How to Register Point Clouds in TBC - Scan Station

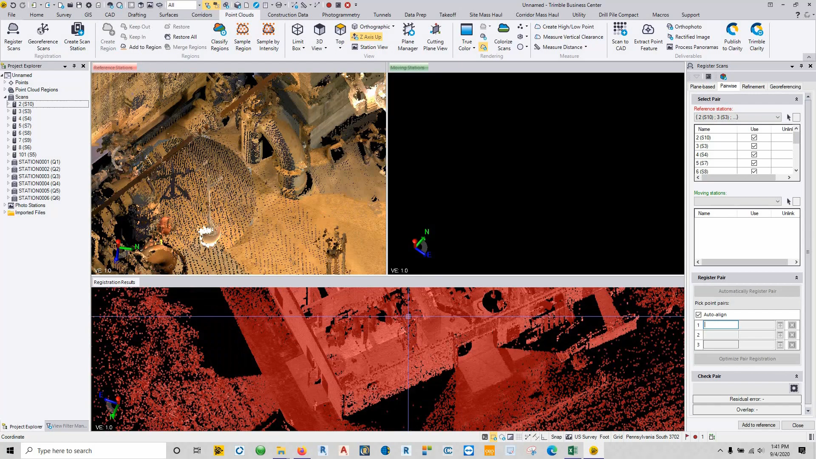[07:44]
now once you have all of these done and stitched into one cloud just by doing your clicking on common points, we're going to go up into our refinement tab.
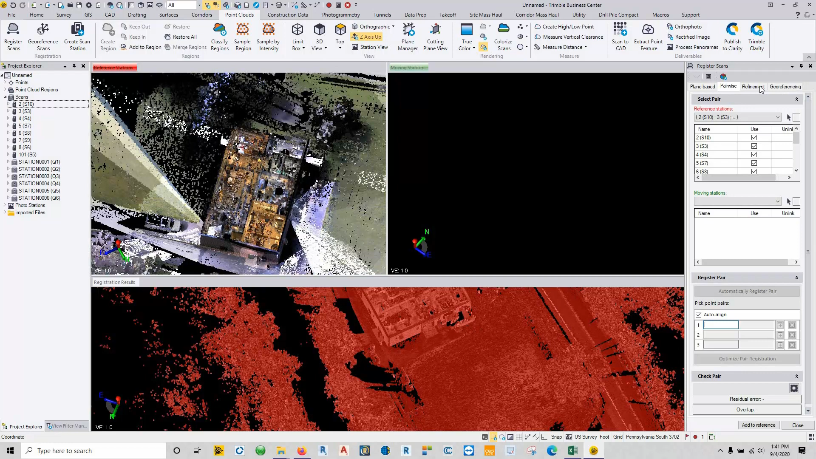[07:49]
And we're going to make all of our original fix stations as being our fixed and everything else is just going to get a refinement. So I can just say refine overall registration and once that's complete it will give us our registration report.
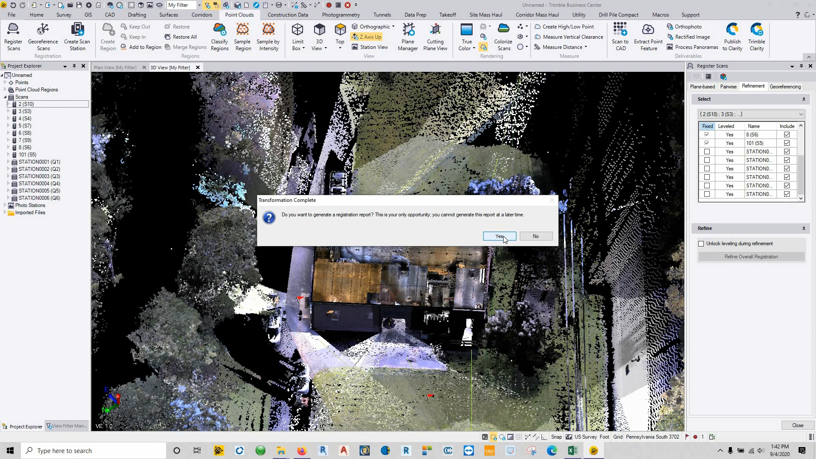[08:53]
We'll just say yes to view the registration report. And there it is.
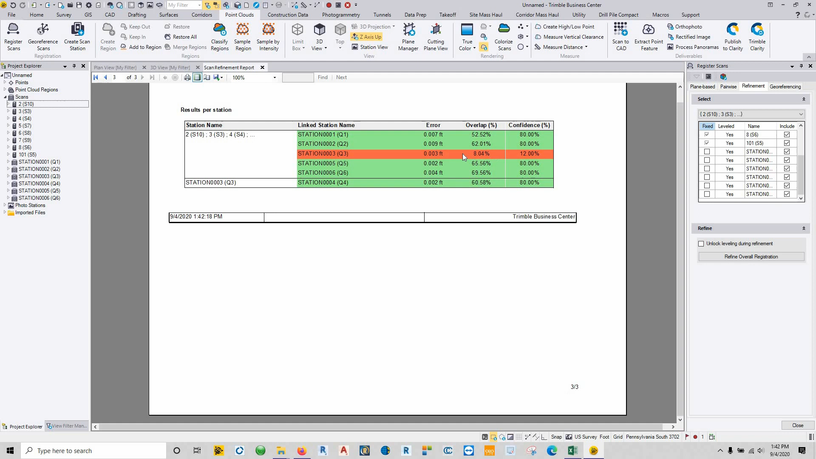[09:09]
So tell us what our first overlap was, which that one right there, it's kind of in a very small room trying to look in, looking into another room, probably should have done one more scan in that particular location.
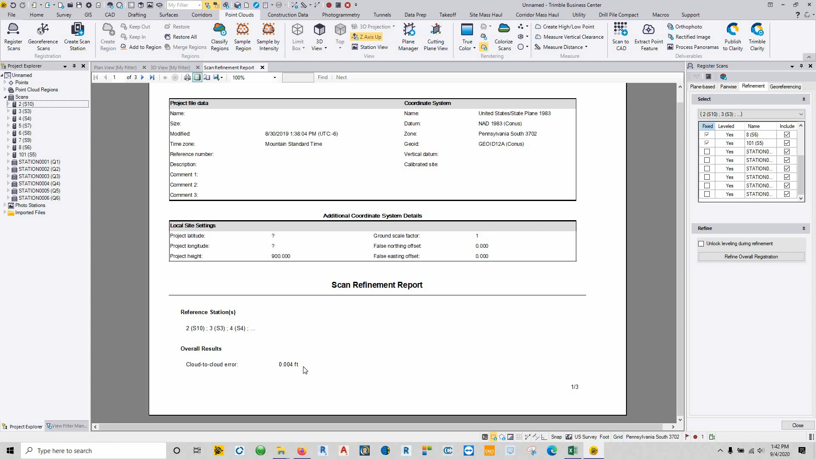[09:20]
But overall our cloud to cloud errors is four thousands and the point cloud looks pretty good now. So here's our 3D view and close out of here.
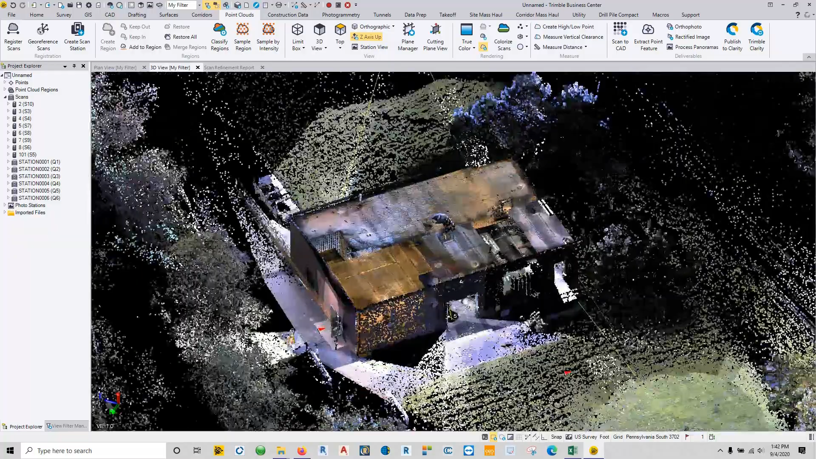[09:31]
And all the point clouds are where they are, where they belong.